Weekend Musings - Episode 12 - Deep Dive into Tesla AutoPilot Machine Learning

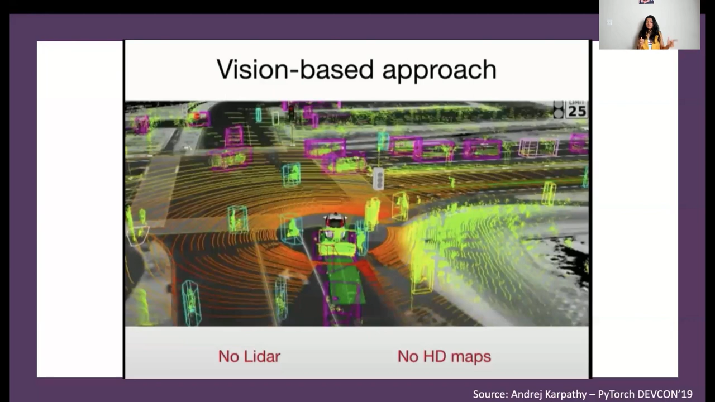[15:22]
and then it creates a much sophisticated version of an interpretable environmental scenario, and then uses that to power the decision-making agent. So it doesn't have the regular LiDAR, neither does it have any HD maps, which is being created with LiDAR. So it's a completely vision-based approach used only by cameras.
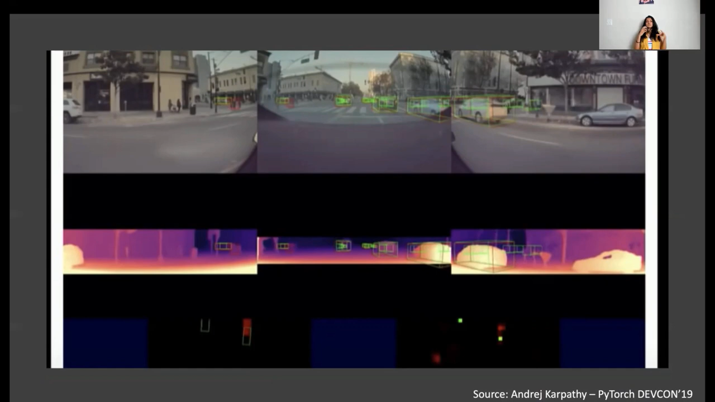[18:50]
And it is able to produce high definition 3D maps, which the car is able to use to drive itself. Why is LIDAR important? Because, of course, you need a more 3D judgment of the car rather than just having a two dimensional judgment. And that's where Tesla's technology is able to capture all these information in a 2D space and convert it to a 3D space or to a heat map. So that is really useful. And probably one of the reasons which I feel Tesla didn't choose to have LIDAR technology is because it's really expensive.